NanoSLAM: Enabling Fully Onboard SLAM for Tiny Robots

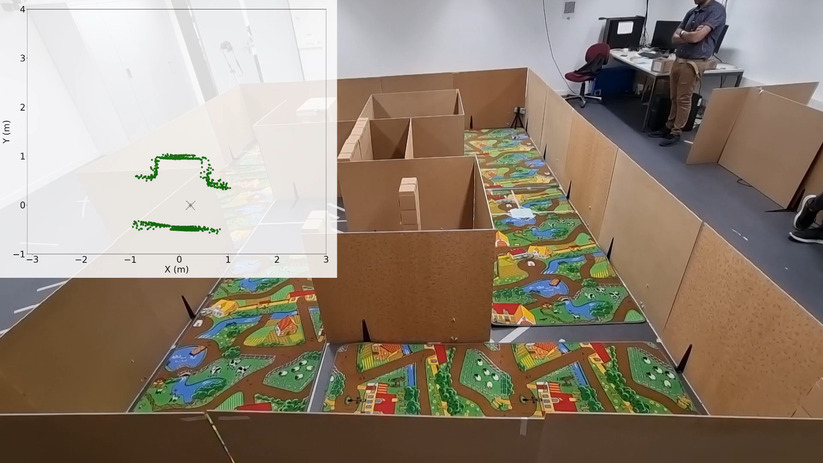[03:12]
This information is enough to generate the map. As mentioned before, when a corner is detected, the drone acquires a scan.
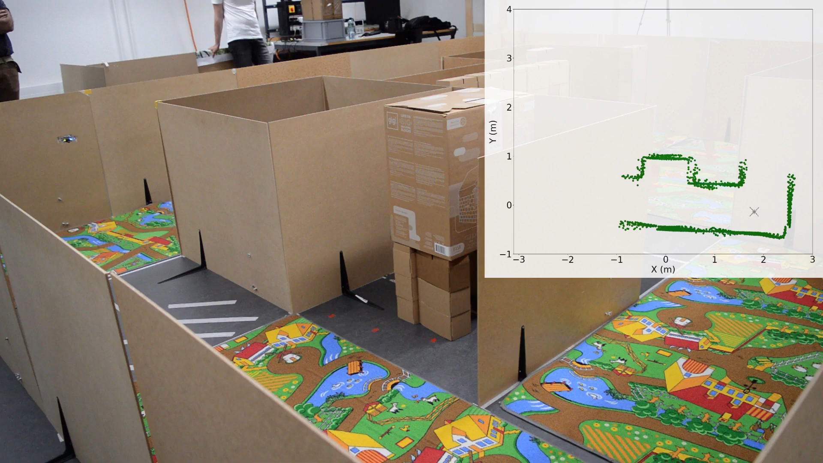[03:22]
Afterwards, it continues following the outer wall of the maze.
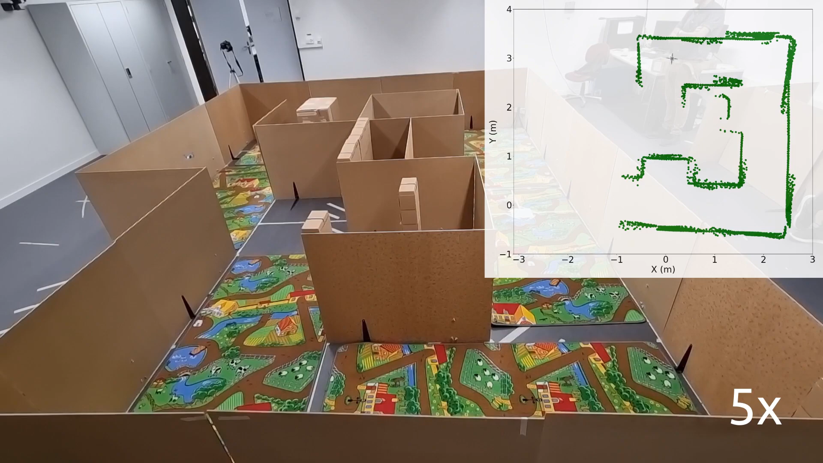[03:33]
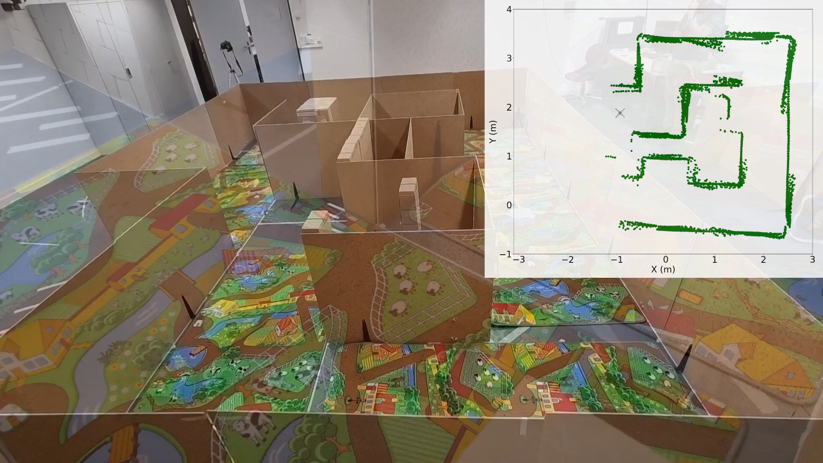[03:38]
When a scan is acquired, the drone spins 45 degrees to achieve full coverage, and therefore catch more details in the scan.